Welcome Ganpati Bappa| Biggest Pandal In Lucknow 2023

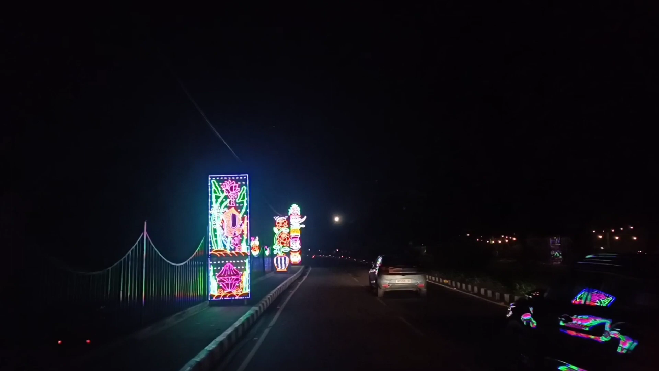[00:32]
तो सब लोग आइए, यहाँ मेले का मजा लीजिए और गणपति जी के दर्शन भी करिए भाई। रोड पे पूरा ऐसा मस्त डेकोरेशन यहाँ के देखो, मतलब एक नंबर है भाई।